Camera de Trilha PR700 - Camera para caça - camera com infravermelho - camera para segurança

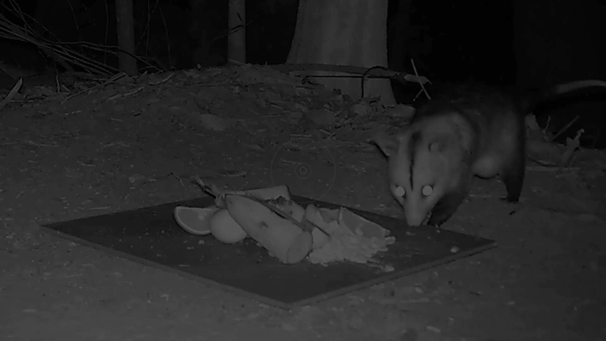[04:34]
Olha lá, parece que é um gambá. Ah, danado! É um gambázinho mesmo.
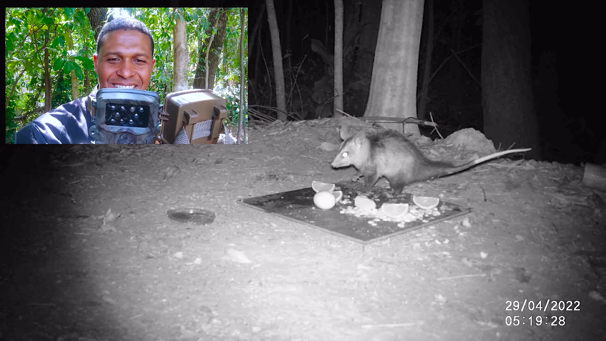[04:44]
E ele está na luta ali. Eu acho que só ele consumiu sozinho em toda a nossa ceba. Olha lá. Parece que ele está no banquete.